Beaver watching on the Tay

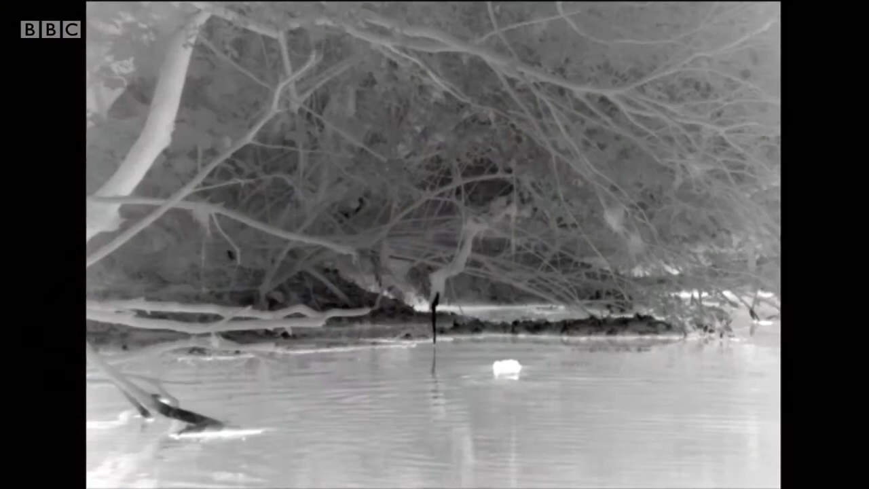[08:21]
Now again, here they are. You can see just that warm dot. That's a beaver. You can almost see it glowing in the water. It leaves a little trail of warmer water behind it. Less nervous now. They'll come out onto the bank to look for food. They're very, very nervous. Look at that huge tail.
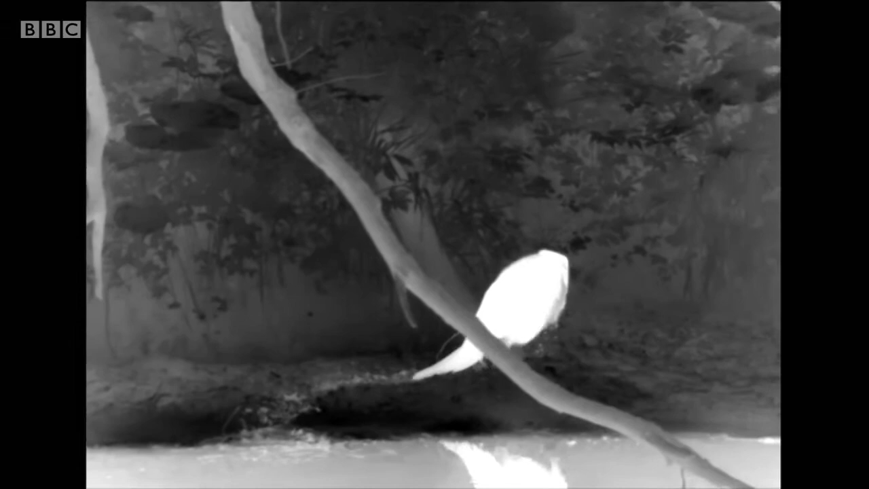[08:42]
It's a fat reserve, that tail, with strong tendons in it, and the muscles are near its bottom, and if it's really frightened and wants to move fast, it'll use its tail to power through the water.
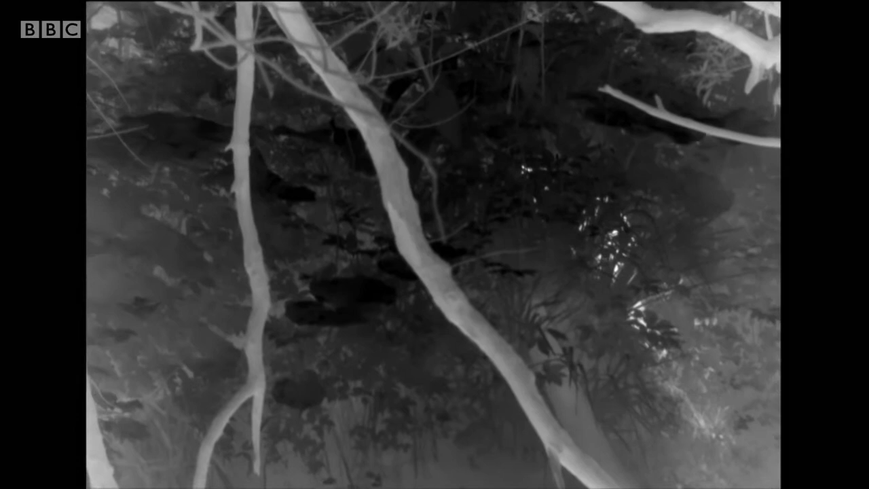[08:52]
It's going up now. We think it's going to look for food. It'll use those super powerful teeth to chop down some tasty bit of probably something like aspen or willow.